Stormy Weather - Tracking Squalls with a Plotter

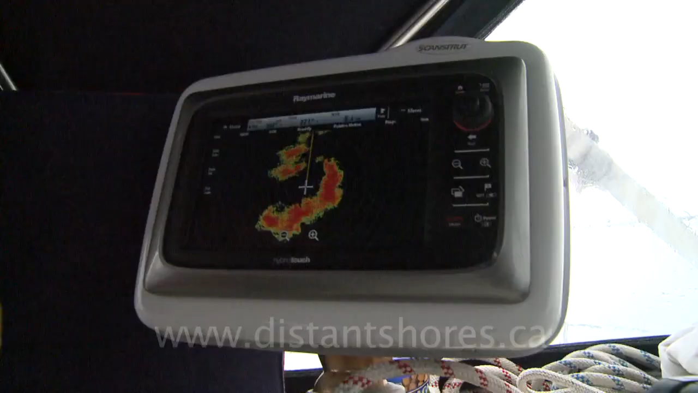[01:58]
It's related to a tropical depression, I think, way, way up north. It was a small tropical depression.